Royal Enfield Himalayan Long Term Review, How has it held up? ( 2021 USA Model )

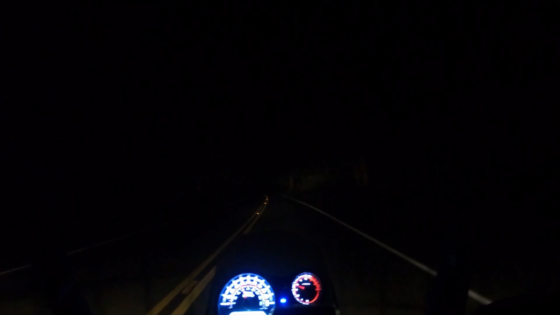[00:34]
headlights are dim but the instrument panels are bright and that makes for an interesting experience on some dark roads oil changes are a bit of a faff as